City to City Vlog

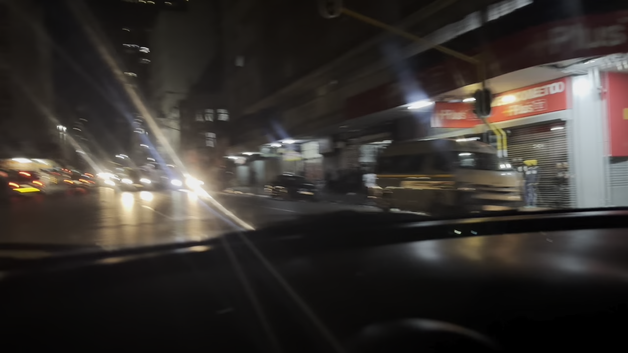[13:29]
What's happening here? They're waiting for taxis.
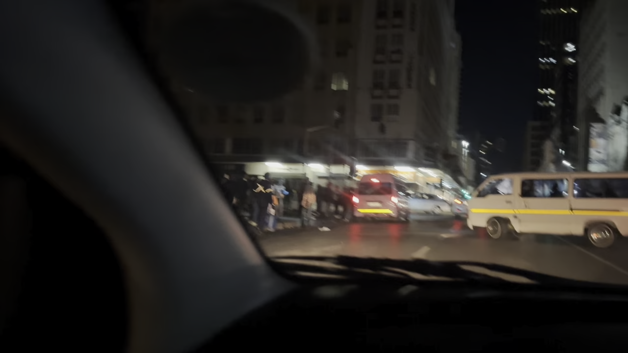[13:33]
It's town! Really?
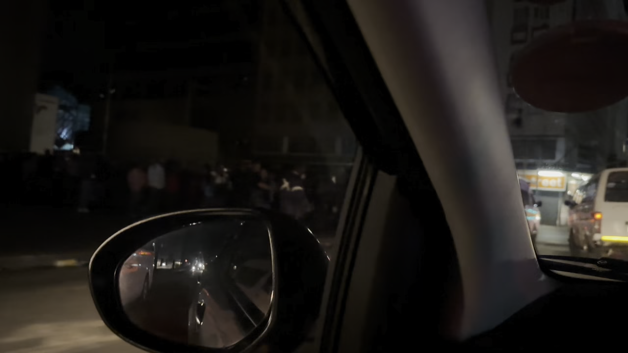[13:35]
Look at that shit! Oh, that's crazy. Did you see what the taxi did?
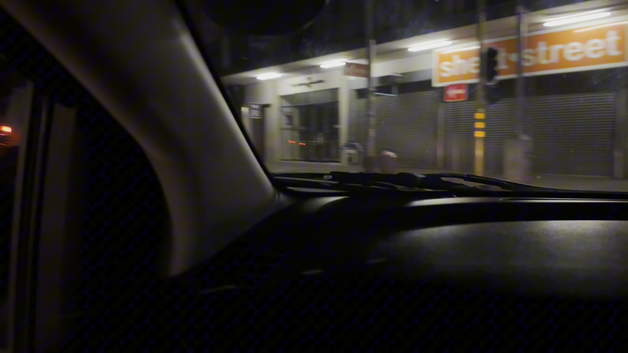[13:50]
Your destination is on the right.
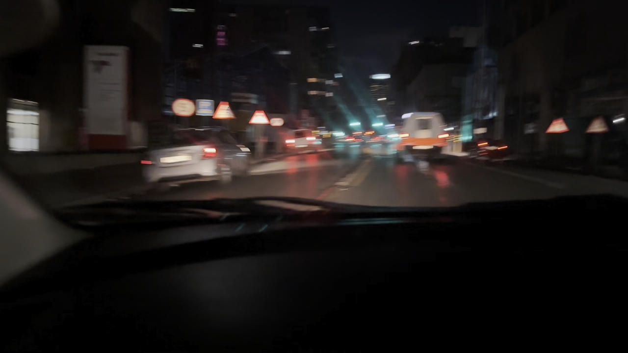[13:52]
Really?
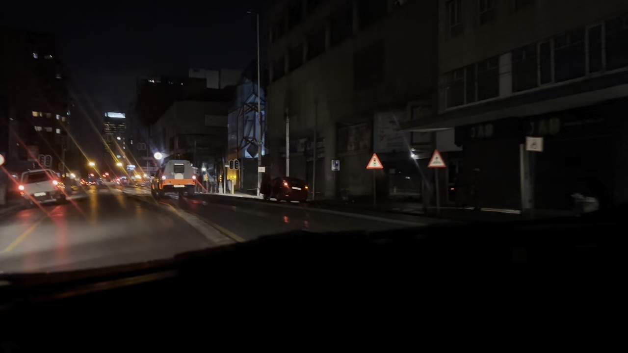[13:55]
It's even not... McDonald's is closed, yeah.
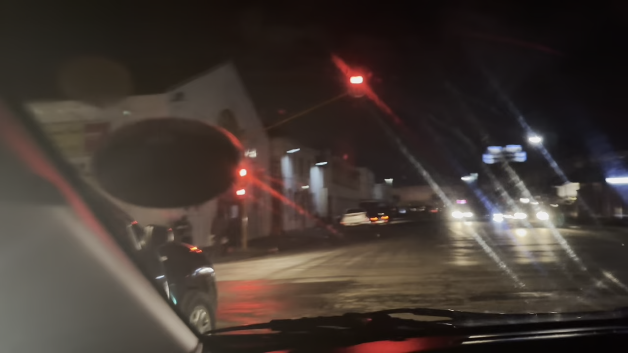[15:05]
Now we see prostitutes, yeah, like. Sorry.